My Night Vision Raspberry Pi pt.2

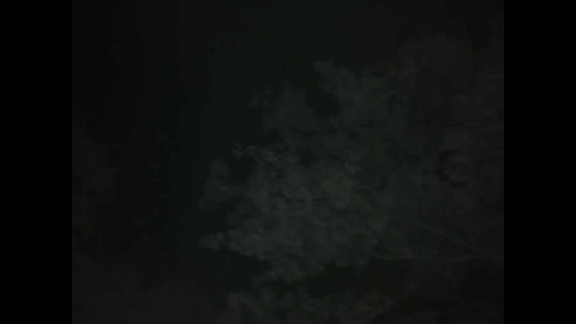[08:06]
And also, I pointed it up at the trees and stuff. And you can see that pretty clearly using this.